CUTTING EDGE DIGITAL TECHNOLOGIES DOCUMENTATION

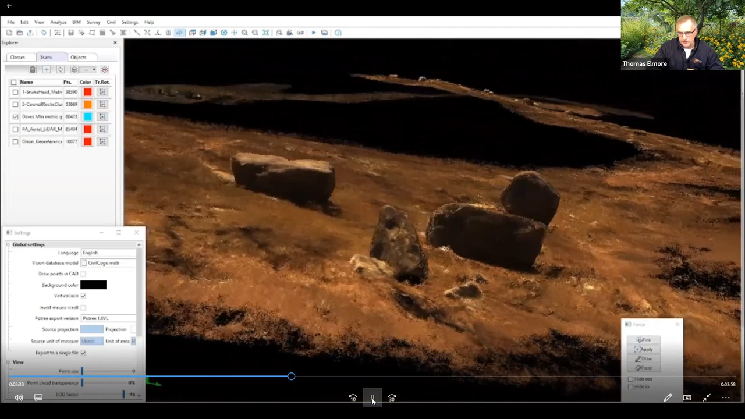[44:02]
But this is what I talked about earlier, which we can see the relationship of these boulders to the white boulders that were off in the distance there.
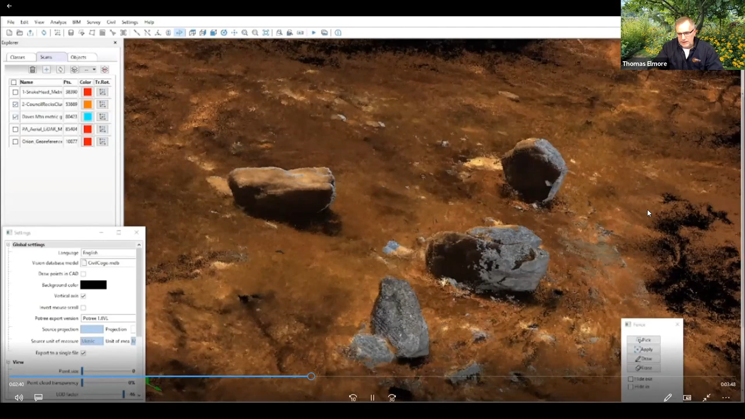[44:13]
And Eva, let this run, but I'm going to have you back it up. So the gray that you're seeing here is the photogrammetric point cloud that I referenced to my handheld LiDAR point cloud.
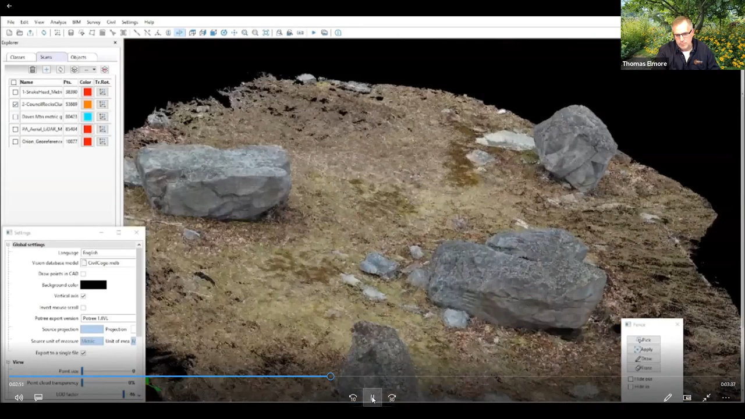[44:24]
So this again is made up of a series of photographs converted to a point cloud. And so we've figured out a way to get this high resolution, very detailed point cloud, almost photographic into our software. And again, it just adds a total new layer of resolution, detail and study opportunities.
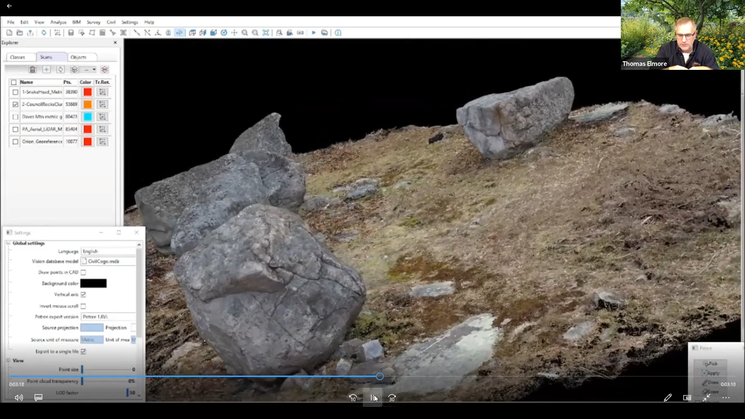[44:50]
Because once it's in my software, I've got all these capabilities to manipulate it. And that's about a 15 degree angle of the topography on this site in this location.
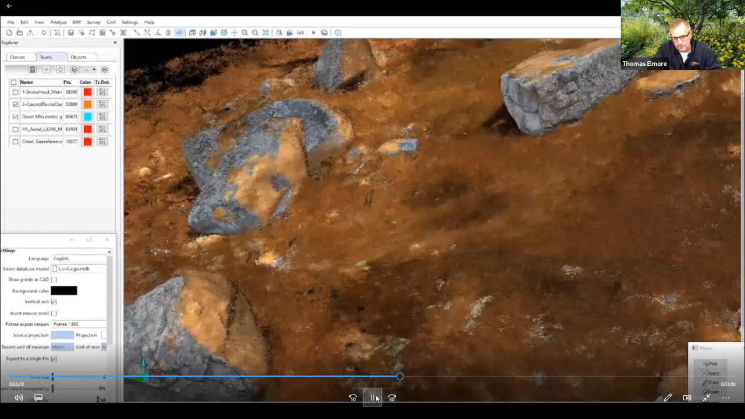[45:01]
So it's fairly steep. Thank you.
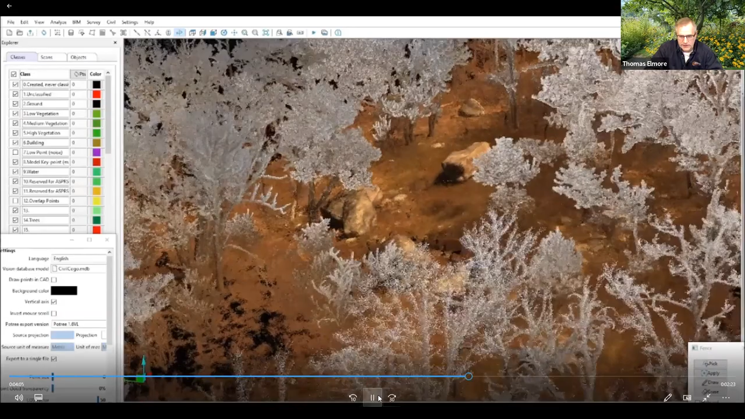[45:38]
And until I did my scanning and classified the trees and turned them off,
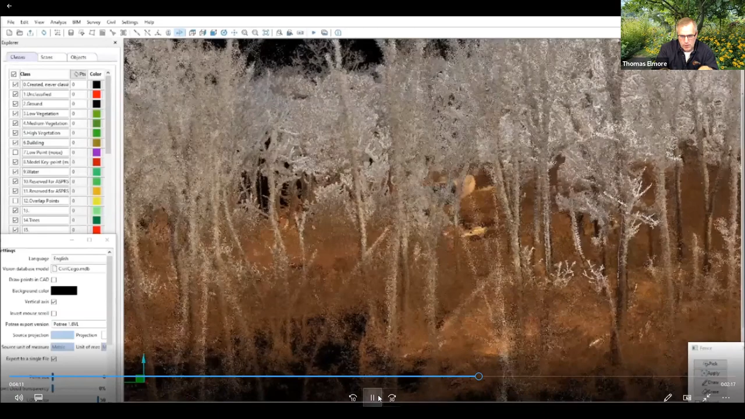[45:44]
my client had no idea the relationship. I mean, he knew the relationship between the boulders, but he wasn't able to see from this cluster to the other cluster that was 1200 or 1000 feet away.
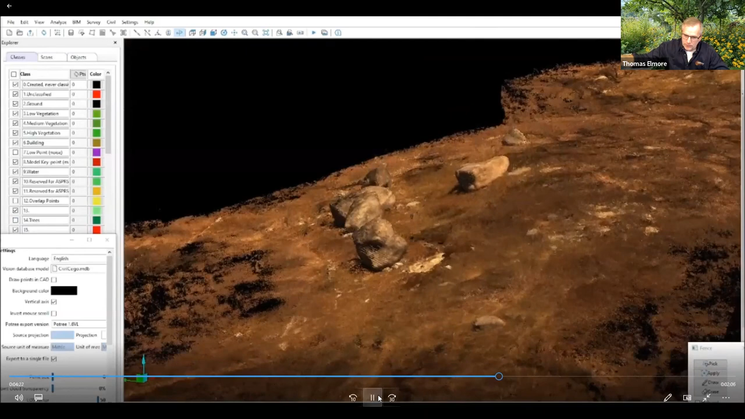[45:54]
And by doing this, he really was able to see his landscape in a very unique manner.
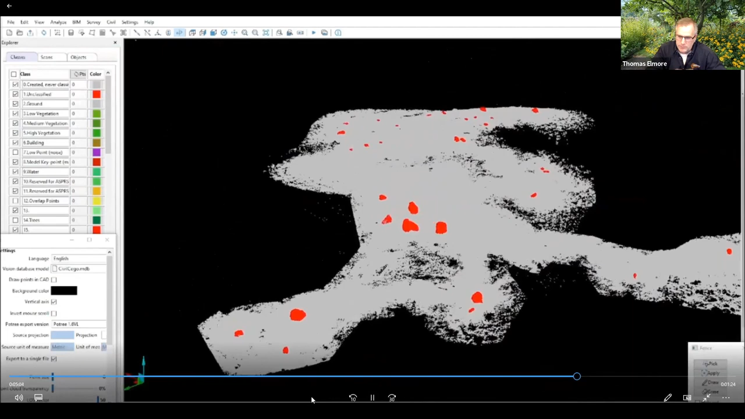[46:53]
And again, by highlighting the boulders, they really, it just makes them jump right off the screen so that we can see the relationships and the spacing between them. And there are again, here, there are awful lot of alignments.
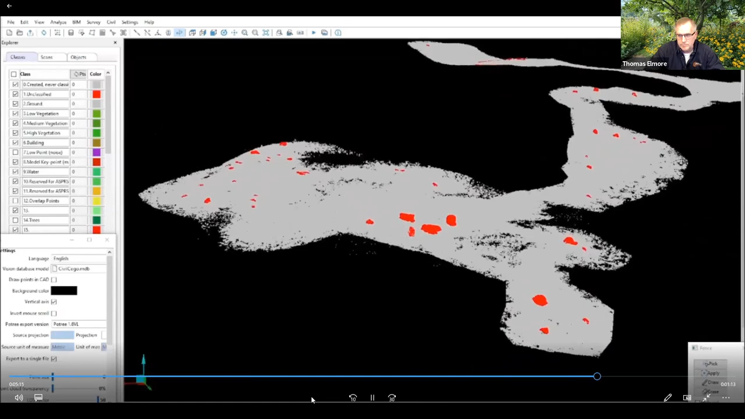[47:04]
And so stop it here for a second.
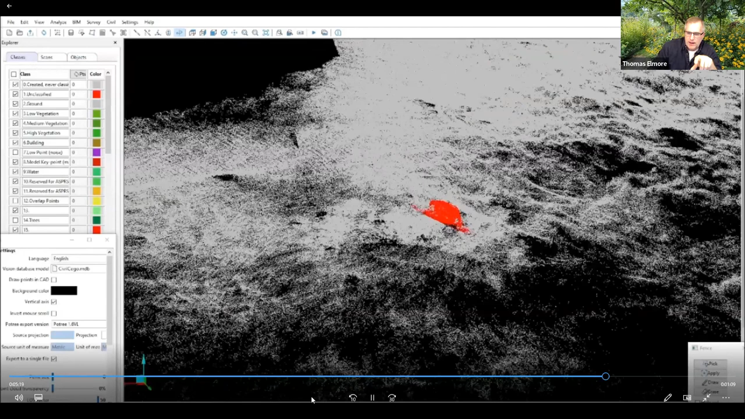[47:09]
So this rock, what the path was up to the,
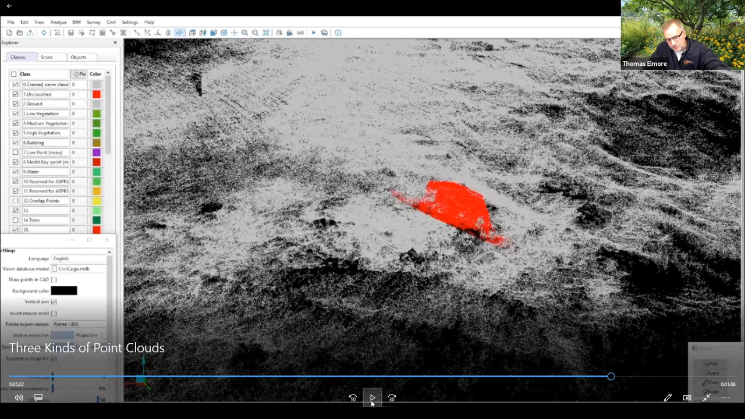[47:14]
to the upper and to the right of this screen of this rock here. And it appears to be a leaned over Manitou stone. And I said to my client, Well, let me just grab it, you know, you never know. And lo and behold, it turns out to be something significant.
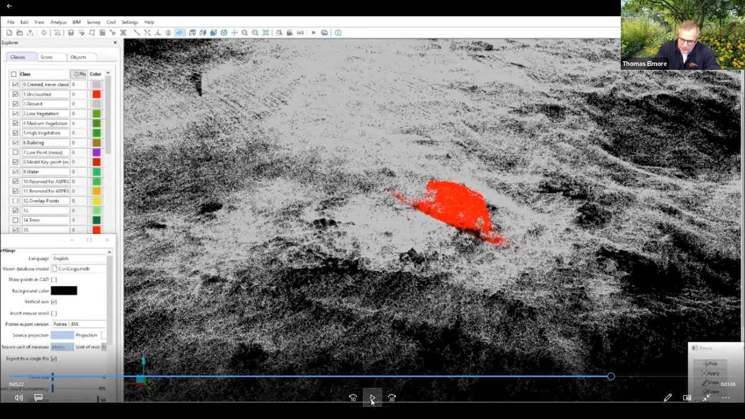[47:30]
So go ahead, Eva.
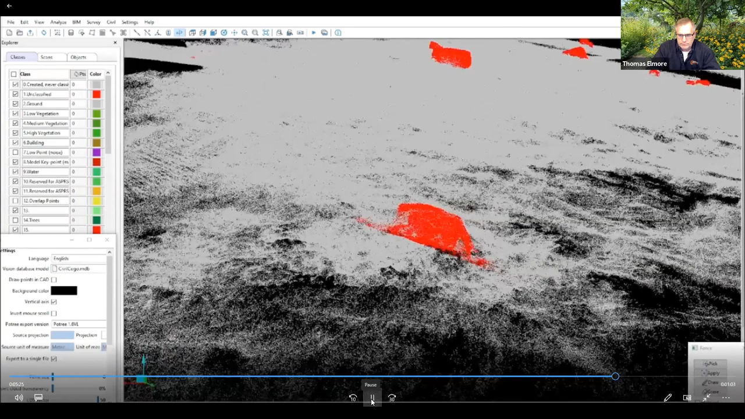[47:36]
And it really was only about five or six feet off the path.
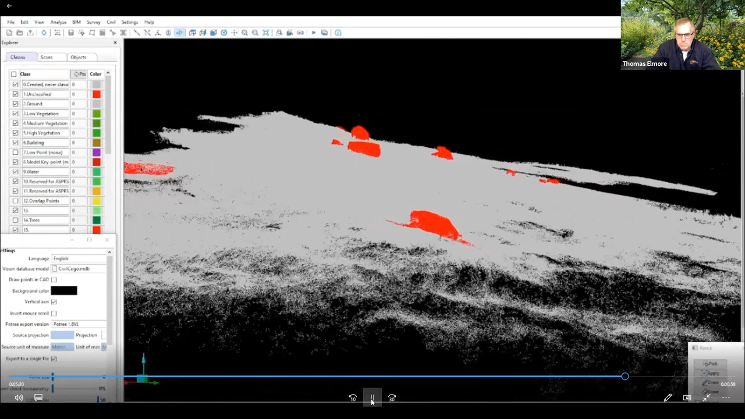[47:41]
And so what it is, it's the center point of five rocks, five large structures that are in a straight line.
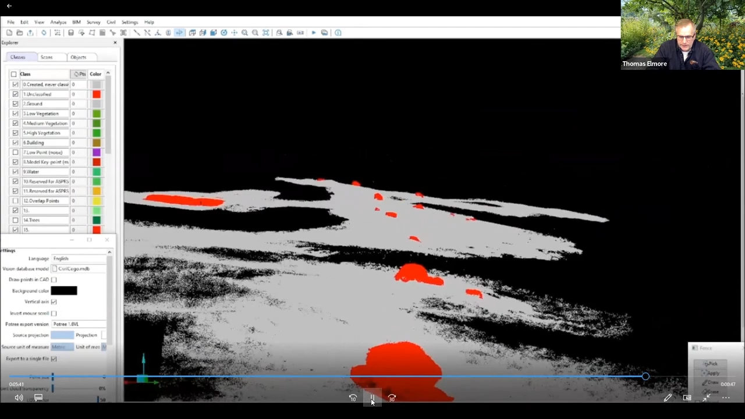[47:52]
And we've also found out that it is in alignment to other stone boulders that we've captured here.
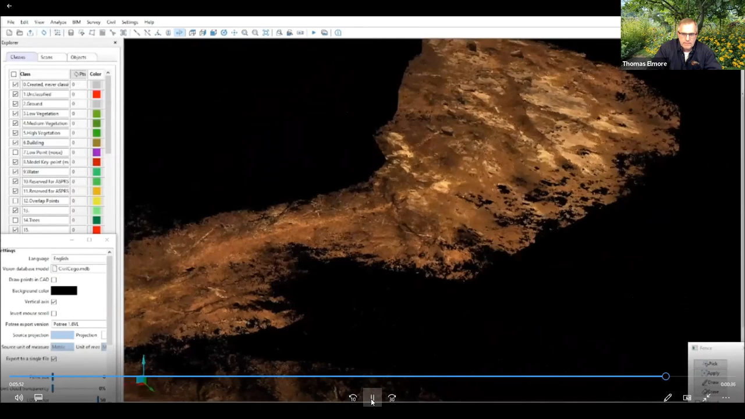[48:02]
And turning the trees back on.
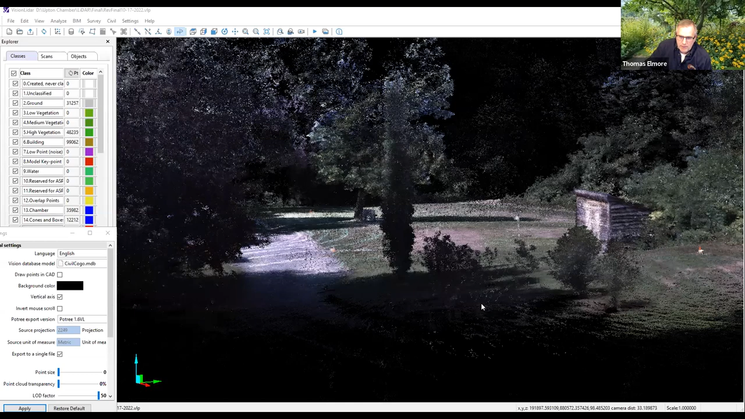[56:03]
picking up about 500 or 150,000 points per square meter in the open area.
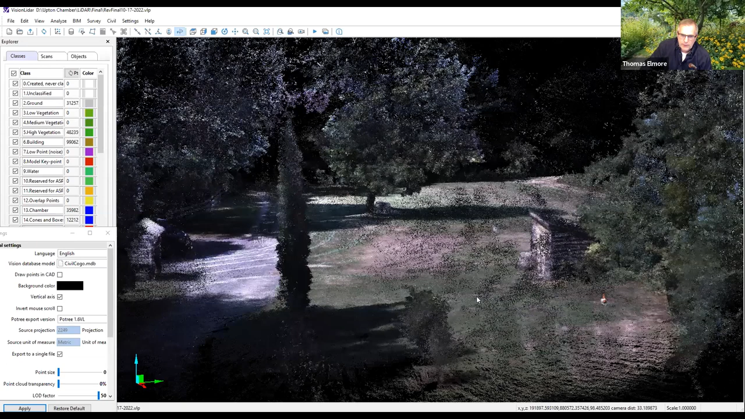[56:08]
And obviously, with the tree canopy and leaves, it could probably double that.
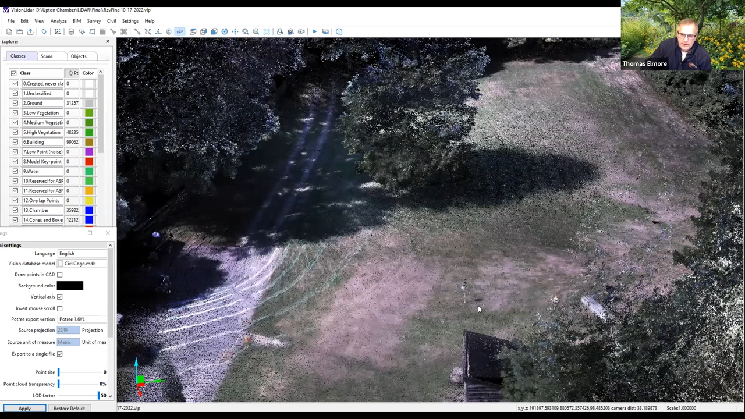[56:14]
So you can see here, here's a little kiosk. We've got a small parking area. Here's a little shed here in this location. And now the roof and the shed didn't come out very well because I didn't go on the backside and hold my scanner in the area.
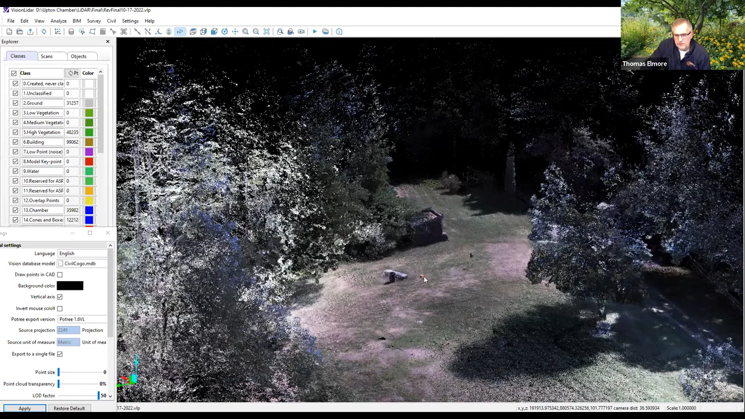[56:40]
But in this location in the lawn, you can see the bright orange and the bright yellow.
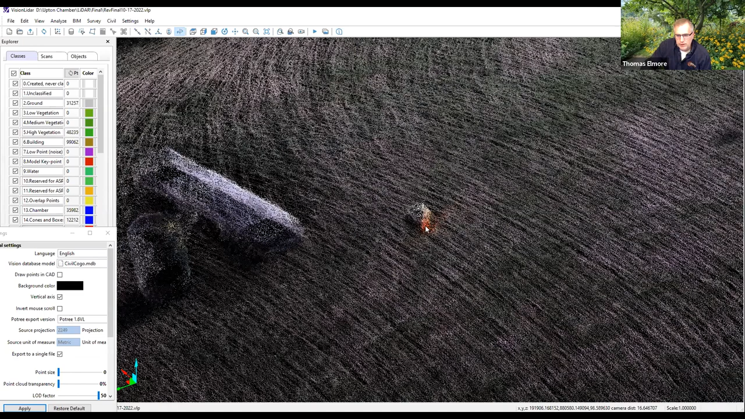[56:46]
So these are my cones that are numbered and my boxes that are numbered.
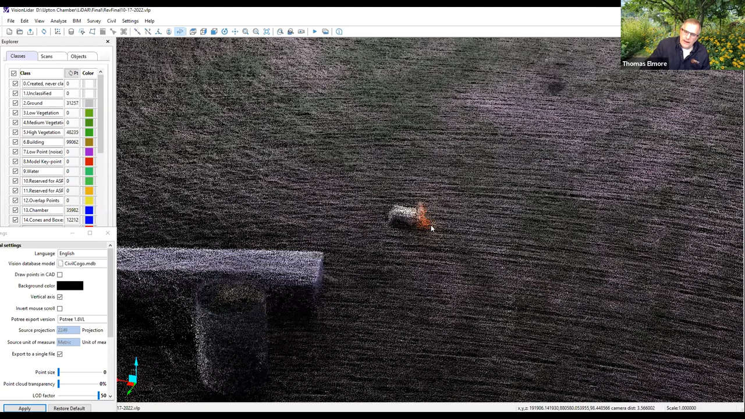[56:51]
And I've learned to space these out as far as I can from one another in areas that Eva or other people can shoot accurate GPS points.
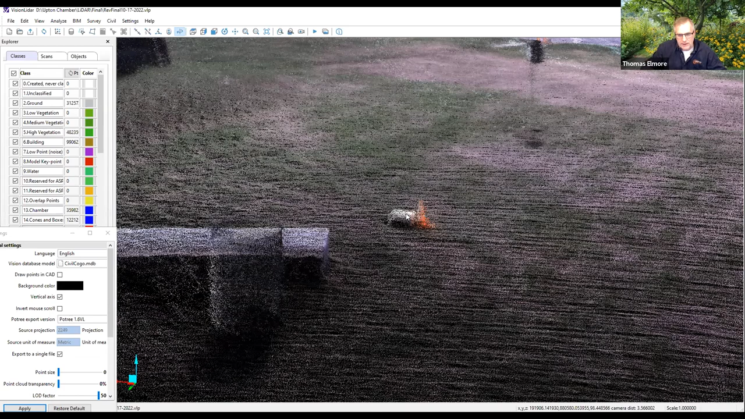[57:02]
And so I'm actually using those to georeference
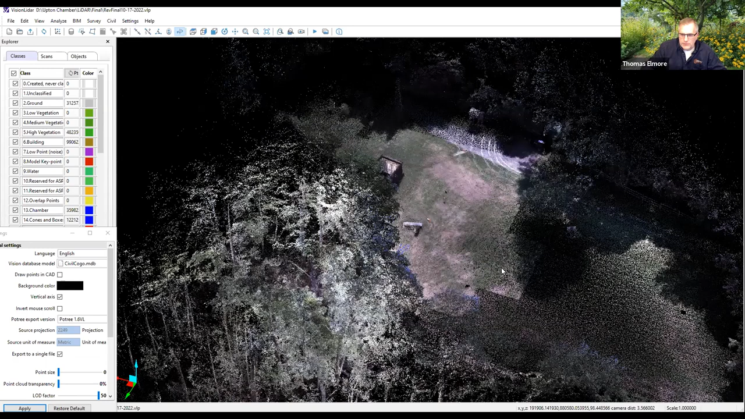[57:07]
my scan to real-world points. There's one here, here, here, one here, one down here, and one over here. Now I did put one over here across the bridge in the opening.
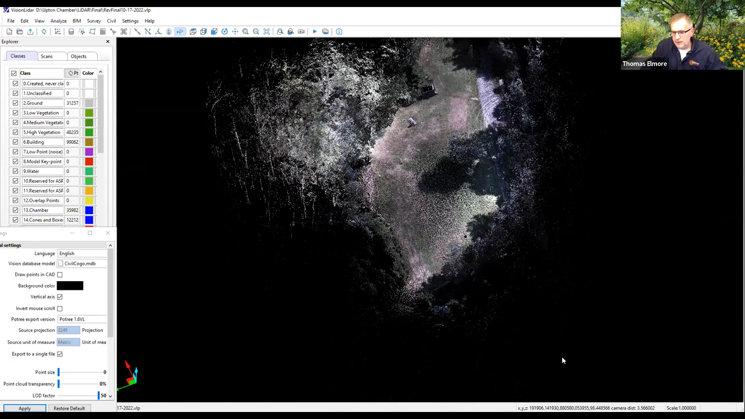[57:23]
But there were enough trees around that Eva moved it up here to the lawn. She wasn't able to get a good reading.
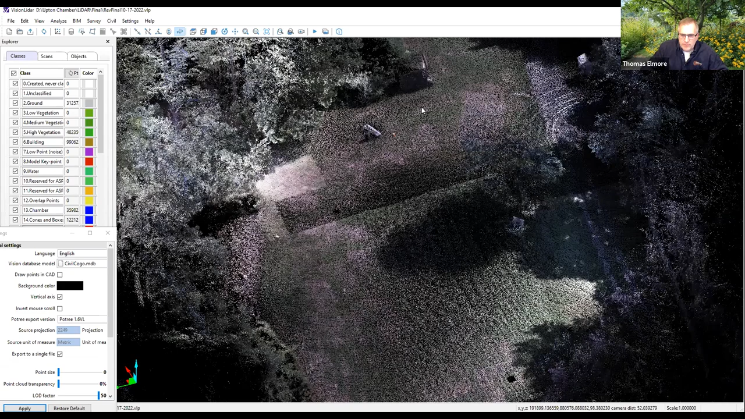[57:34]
But just to give you an idea of what this software can do and what it can pick up.
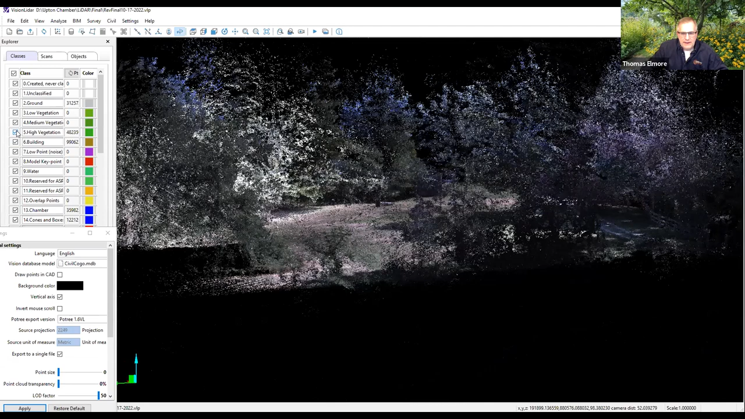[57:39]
But again, as I've mentioned, we classify the trees and we can turn the trees off.
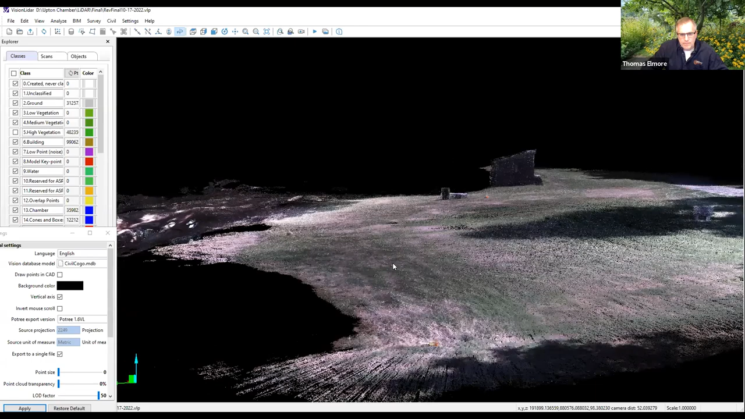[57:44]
So the chamber is over in this location.